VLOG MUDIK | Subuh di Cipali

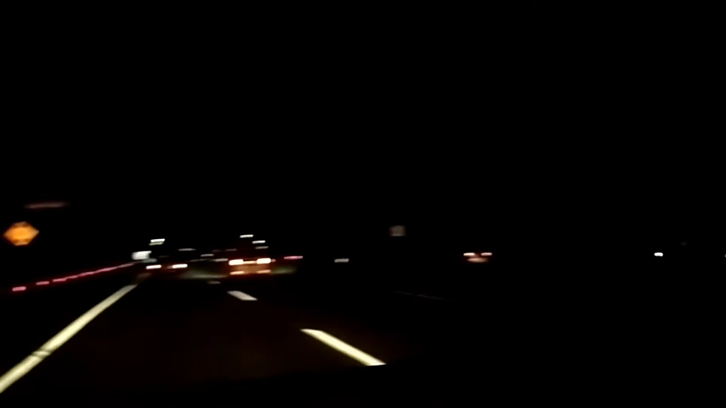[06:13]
Mengambil jalan langsung ke kanan Kesana Yang mengakibatkan macet gitu Nah tadi begitu ya Jadi hati-hati Nanti kalau ketemu macet Ada yang seperti itu Oke Kita akan mampir dulu ke rest area Untuk melakukan sholat subuh Ya Tadi belum sholat subuh Ini masih jam 5 5.15 Ya mudah-mudahan gak Terlalu penuh Oke
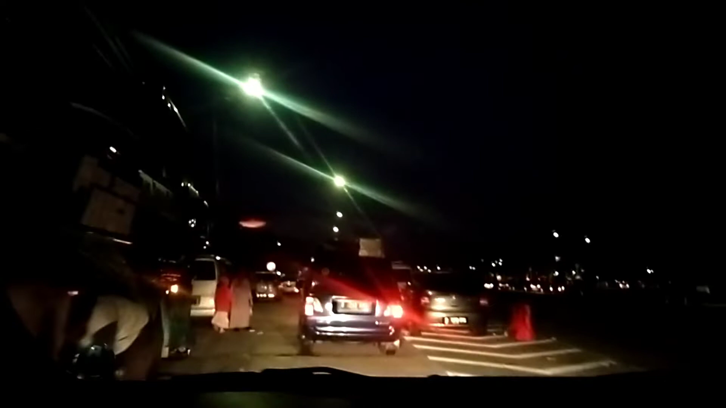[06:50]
Muatannya Muatan parkir di rest area nya Mungkin kurang memadai Ya Tuh banyak yang istirahat disini
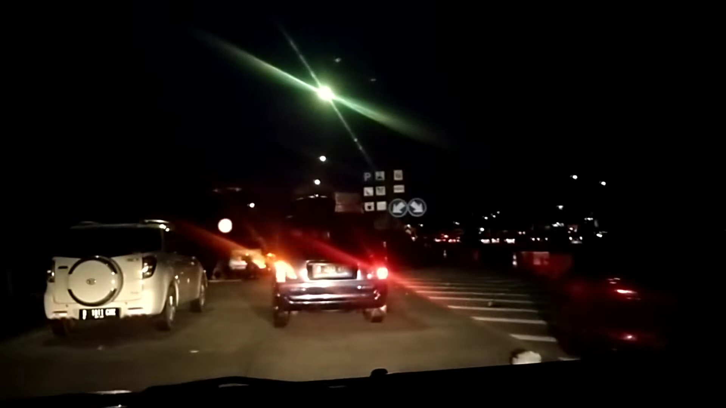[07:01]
Oke Kita coba masuk ya Kita coba masuk Kenapa nih Oh tuh udah kelihatan macet kan Oke Kita coba masuk aja ya Banyak yang tau Nah Banyak yang istirahat disini guys
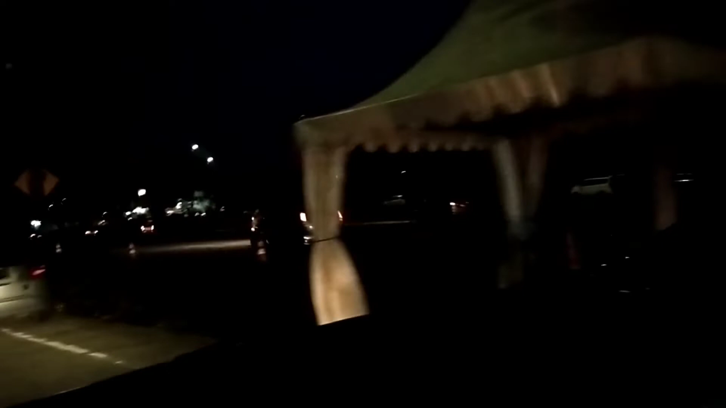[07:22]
Emang ini udah Tanggal 1 Masih padat Merayap banget
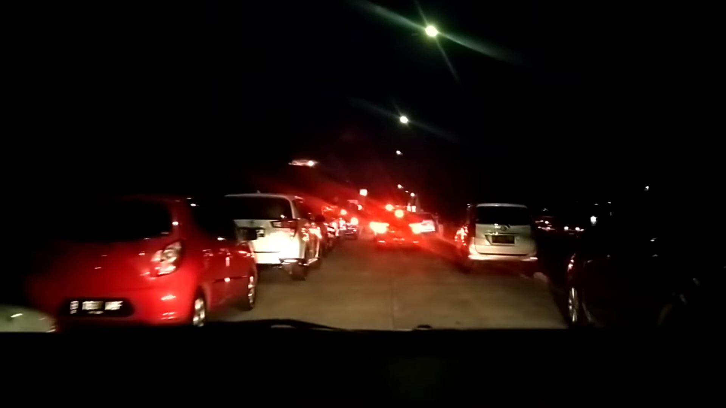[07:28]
Masih padat Keramaian lagi Keramaian ya Keramaian di perjalanan Luar biasa sih Ya inilah mudik